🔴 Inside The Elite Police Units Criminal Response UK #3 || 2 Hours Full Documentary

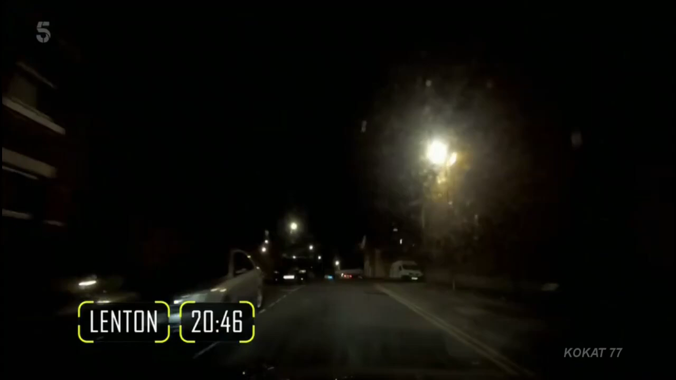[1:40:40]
Ken and Joe are cruising the inner city suburbs. Up ahead, they spot two cars razzing round an industrial estate. Oh, man.
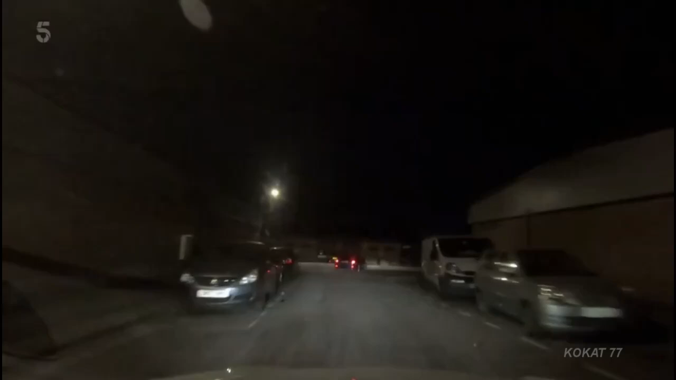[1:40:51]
The cops have put two and two together and suspect boy racers. One motor pulls over, but the Beamer puts his boot down before appearing to have second thoughts. Not looking behind him, is he? He's just driving.
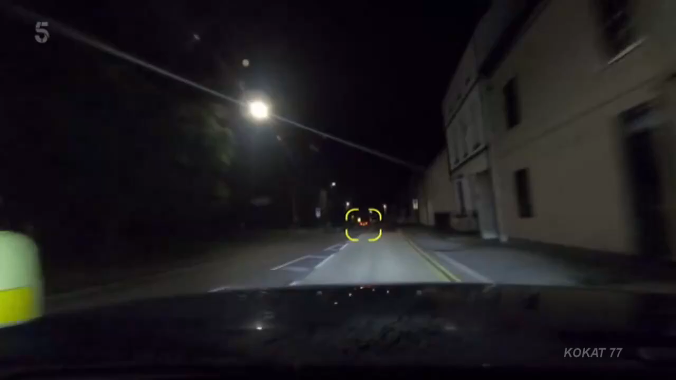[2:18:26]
We are B6045. Bawtry Road towards Blythe Services. Guiding in the TPAC units, they tail the Toyota in the unmarked.
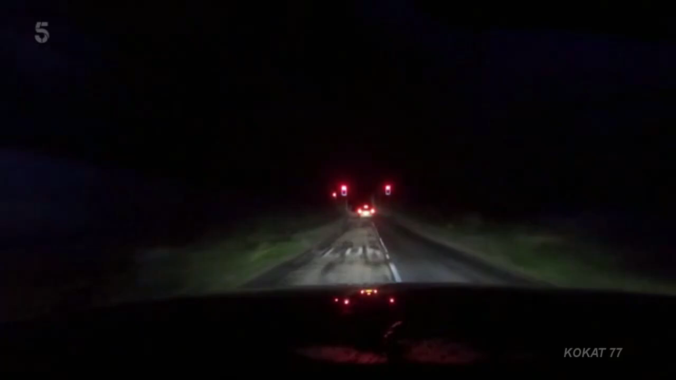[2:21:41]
The bad guy sails through at 75. Heading for a short, sharp shock at Barnbury Moor Junction.
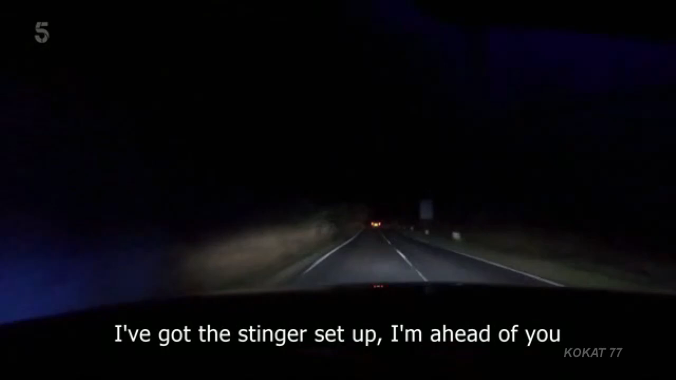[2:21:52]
I've got Stinger set up. I'm ahead of you. I'm at the junction. Understand, Stinger. Understand, Stinger. Stand by. Spikes out.
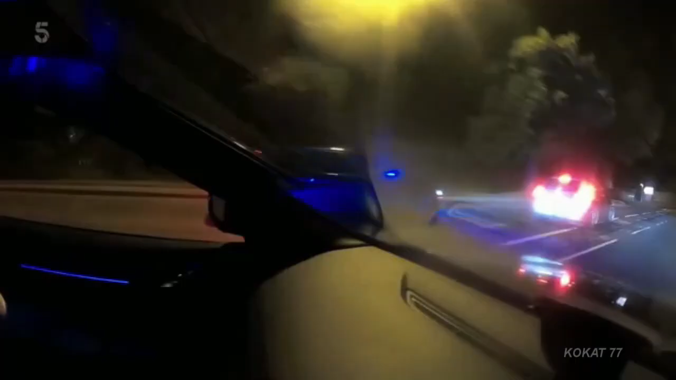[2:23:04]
Macca and Mike have closed up and get a closer look. There's two in there, one male, female.
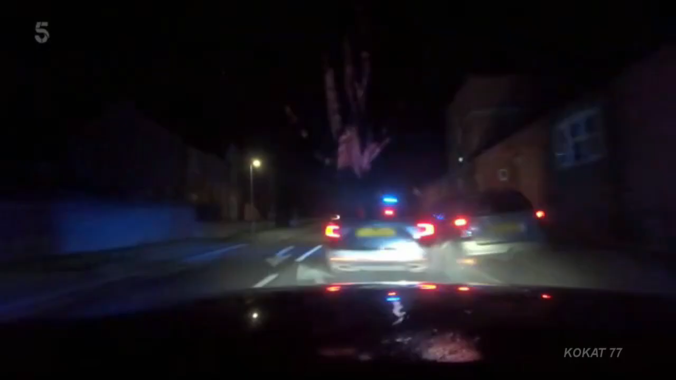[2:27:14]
But on rims, shooting sparks into the night. On his rims now. The bad guy refuses to give an inch.